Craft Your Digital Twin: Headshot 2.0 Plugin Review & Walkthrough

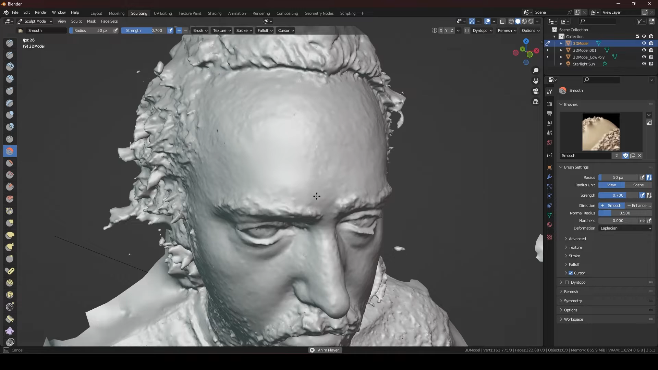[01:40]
A lot of them were due to my unshaven face,